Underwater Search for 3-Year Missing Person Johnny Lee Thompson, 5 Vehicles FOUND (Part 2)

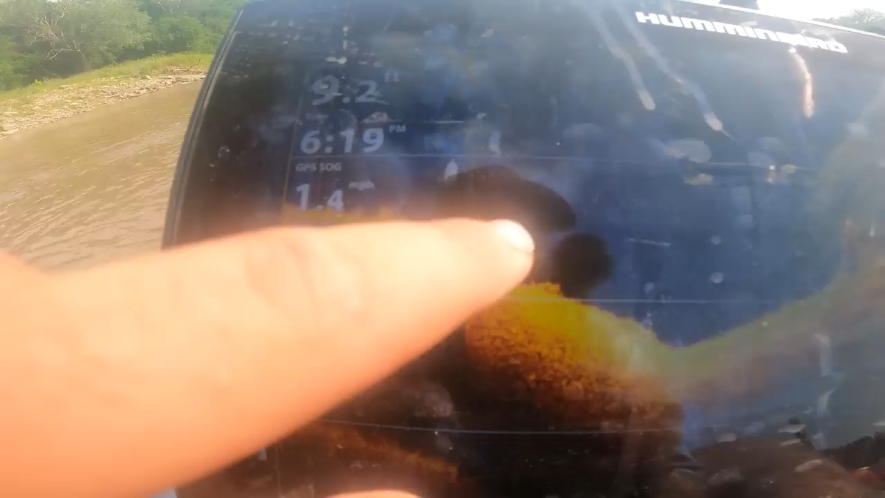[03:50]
And Jeremy's back there trying to get it on the sonar just right. How deep is it? We're almost there.
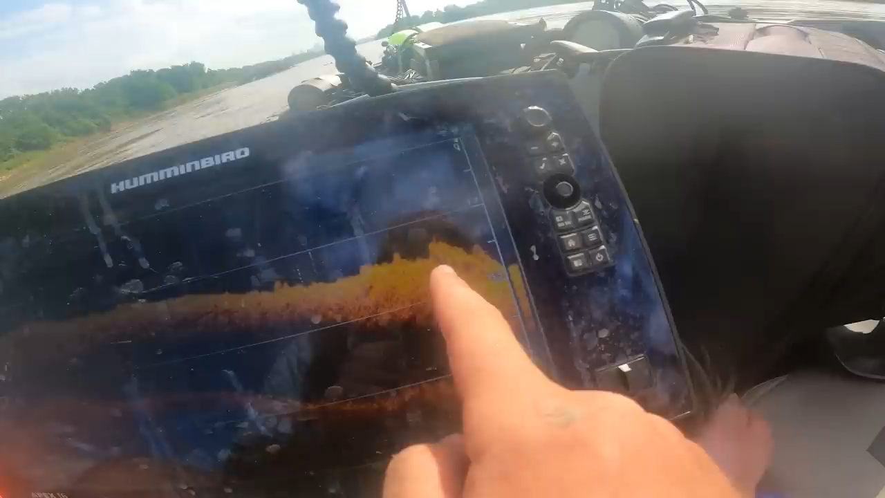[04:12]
Maybe that's it. Yeah, it's right there. It's like right here.
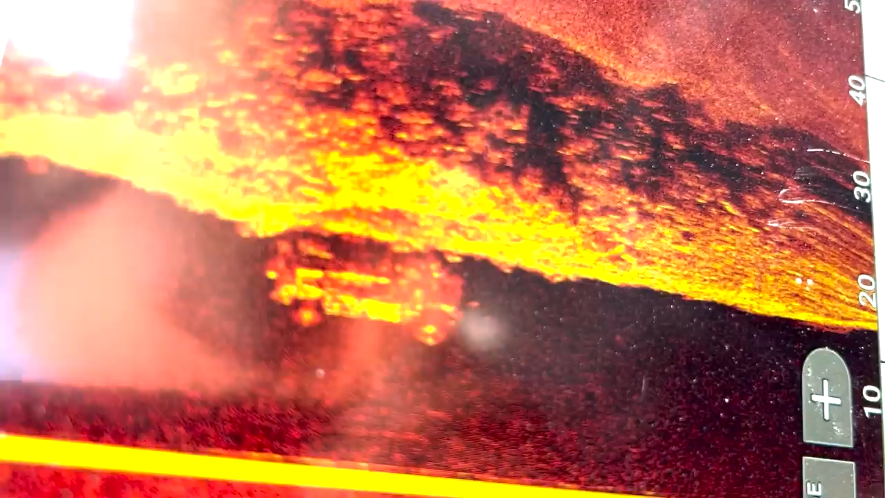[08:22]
Yeah. I mean, you can pretty much see it's not the truck we're looking for. It's like a Hummer or a Jeep or something.
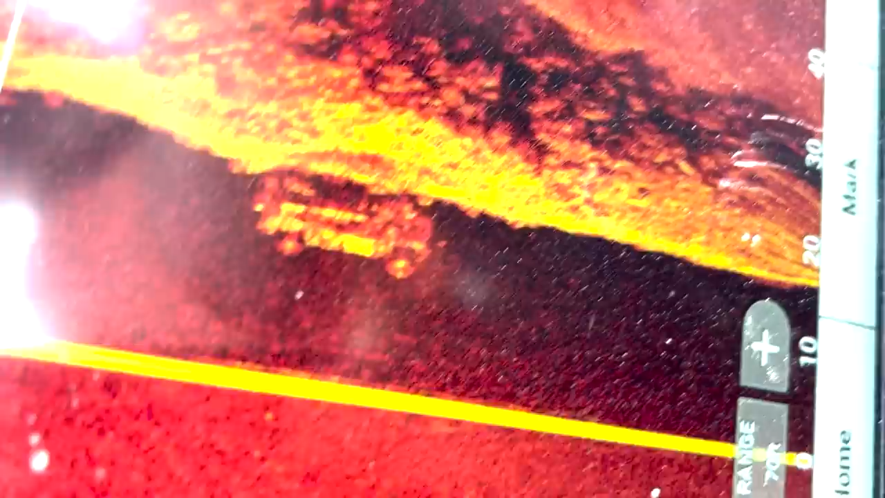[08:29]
Could be a Hummer. That's a good. Kind of looks like a Hummer. That would be so awesome if we found a Hummer.
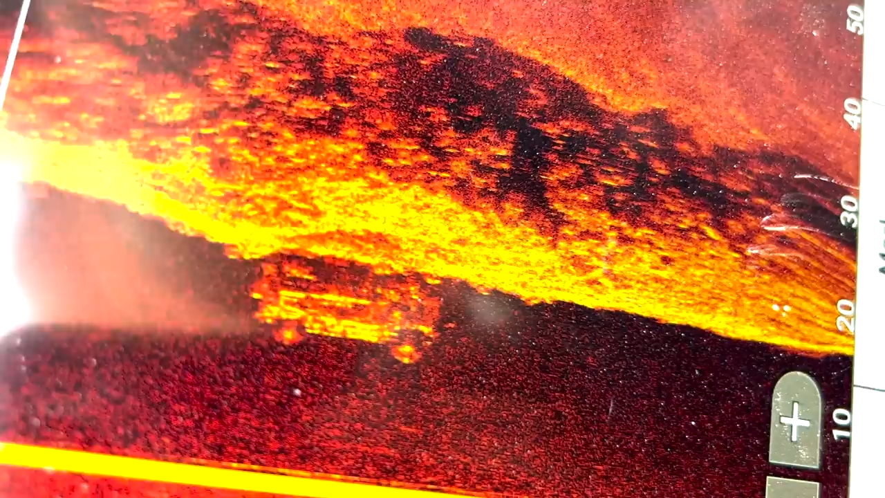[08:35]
Honestly, I mean, that's what it looks like.